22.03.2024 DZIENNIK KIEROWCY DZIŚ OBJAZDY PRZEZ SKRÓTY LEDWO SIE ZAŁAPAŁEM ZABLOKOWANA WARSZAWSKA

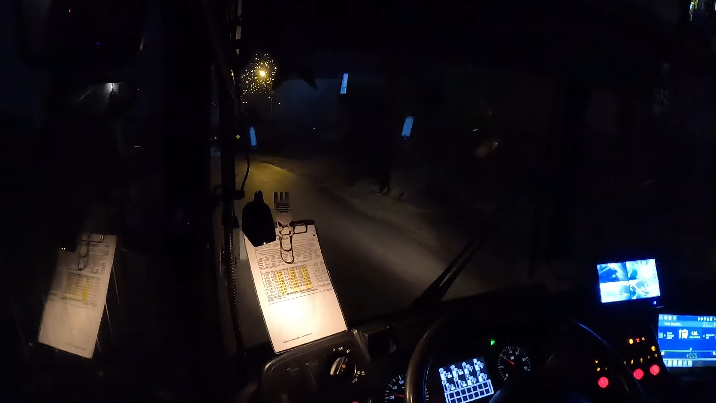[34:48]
Szczerze mówiąc... Chyba do Elidy Górne. Nie wiem nawet jaka to ulica w każdym bądź razie. Dokładnie, to jest ulica do Elidy Górne. A ja myślałem, że do Elidy Górne w sensie jako dzielnica. My jak wyjeżdżamy z ulicy Stoczni Gdańskiej, skręcamy w prawo właśnie w stronę pętli. A tymczasem, jak się skręca w lewo, to jest...
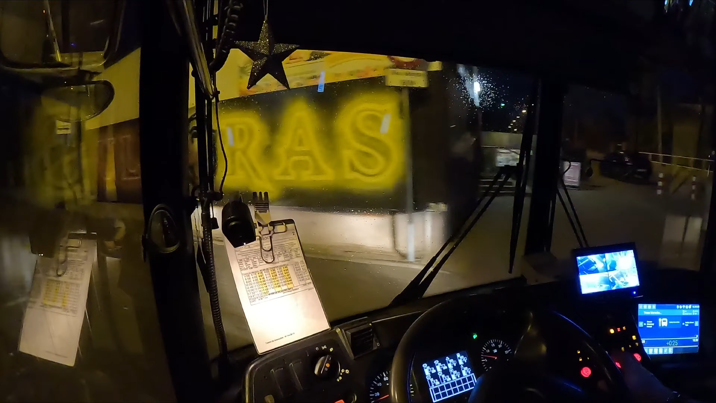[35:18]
To jest dokładnie tam, gdzie jedzie 15 i 30. I tam coś się wydarzyło. Bo stoi policja, stoi chyba straż pożarna. Prawdopodobnie jakiś pożar albo coś w tym stylu. Niestety nie dowiem się tego, ponieważ ja tam nie mam wstępu. Ja tam nie jeżdżę. Prawdopodobnie, jeśli tak, to nie przyjedzie ani 15 ani 30 w najbliższym czasie. W każdym razie... Chociaż samochody jadą. Chyba, że jadą z Stoczni Gdańskiej.
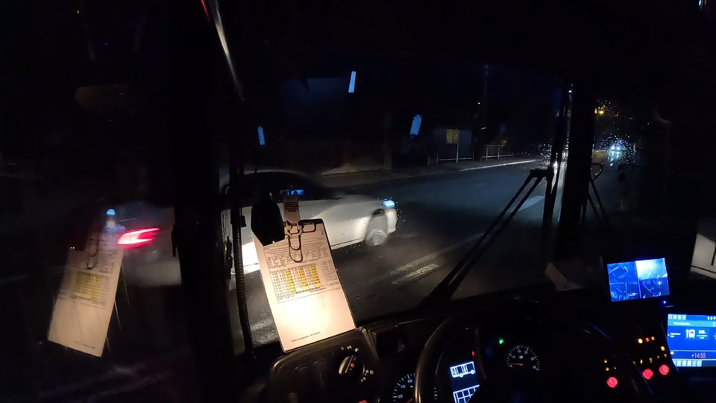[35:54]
A może tam jest coś z udziałem autobusu. Bo autobus też chyba tam stał. Nie wiem, czy dobrze widziałem. Tak czy siak jesteśmy na pętli w Dojlidach Górnych. I mamy przerwę na kanapkę. Przerwa numer 2. 15 minut i będziemy zjeżdżać.
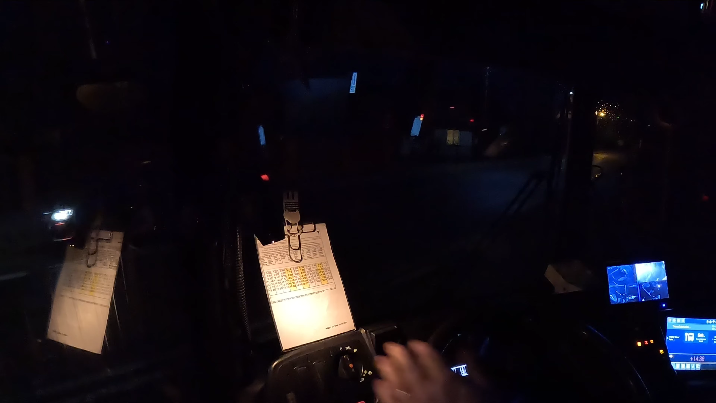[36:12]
I przypominam, będziemy zjeżdżać przez Piłsudskiego. Już nie będziemy jechać Lipową. Bo od godziny 19.00 Lipowa będzie zamknięta. A o 19.00 to my będziemy na Branickiego. Także już nie będziemy jechać w dniu dzisiejszym Lipową. Taka informacja. 18.45. Wyjeżdżamy już z Dojlid Górnych. O, a tam naprzeciwko dyskoteka dalej trwa. Nie wiem, co tam się wydarzyło.
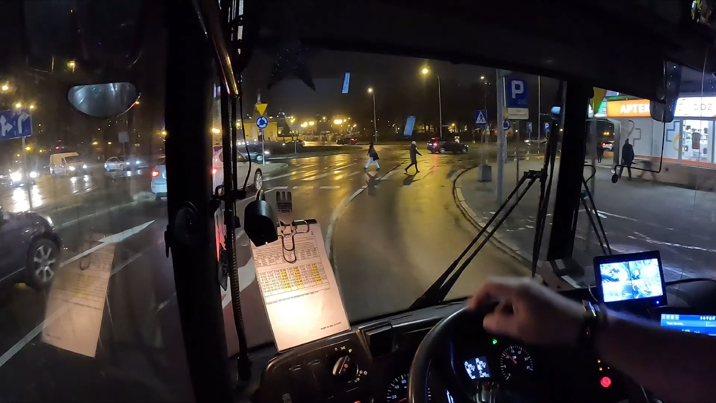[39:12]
Akurat mamy godzinę 19.08, co oznacza, że już trwa objazd. A raczej skróty. Czyli... Pojedziemy przez... Pojedziemy przez... Pojedziemy przez... Gdzie pojedziemy? Przez Piłsudskiego.
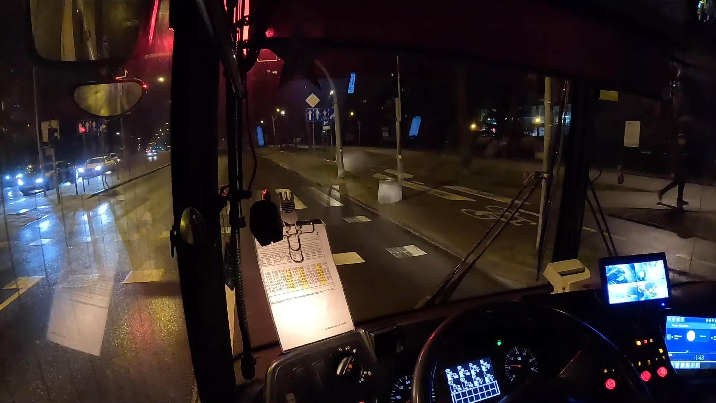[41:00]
No, dwie minutki postawiam sobie na Botanicznej i teraz można jechać, tylko teraz to mi się pewnie zmieni światło, jak się nie mylę. I tak oto historia zatoczyła koło, można by powiedzieć, z przystanku Żeromskiego, dzisiaj zaczynałem, no i praktycznie dojechałem już do końca, bo mamy przystanek Żeromskiego